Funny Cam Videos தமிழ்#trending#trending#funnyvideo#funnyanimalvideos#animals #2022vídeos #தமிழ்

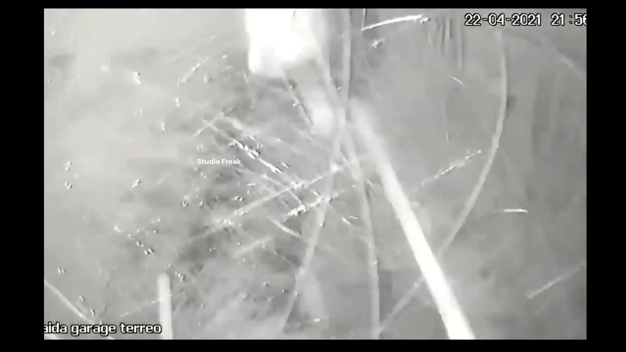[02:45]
வெள்ளம் மாதிரி அடிச்சுட்டு ஓடுது கராஜ் ஃபுல்லாக.
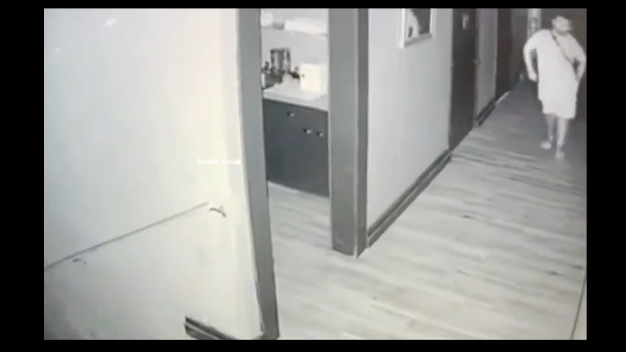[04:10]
அர்ஜென்ட்டாக வருதே, முட்டிக்கிட்டு வருதே, எங்கே போகிறது, பாத்ரூம் எங்கடா, கதவை காட்டுங்கடா, இந்தா இந்தா இருக்குல்ல.
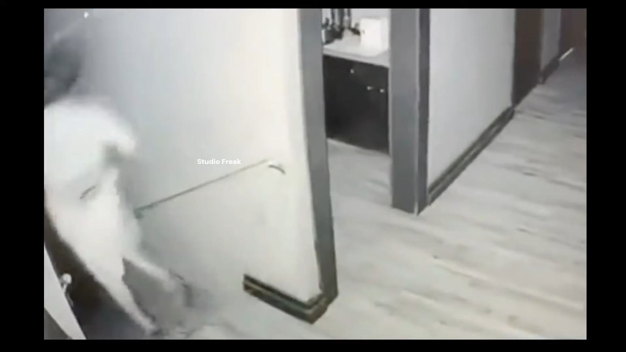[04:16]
இங்கே பாருங்க, கதவு ஹேண்டில் ஒரு பாம்பு மாட்டிகிட்டு இருக்கு.
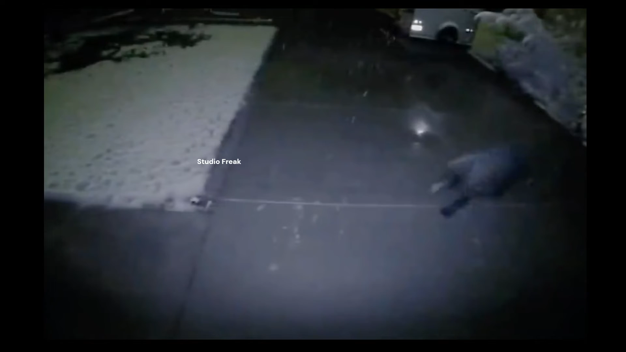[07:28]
இங்கே பாருங்கள், ஒரு கரடியும் ஒரு குட்டியும் வருது.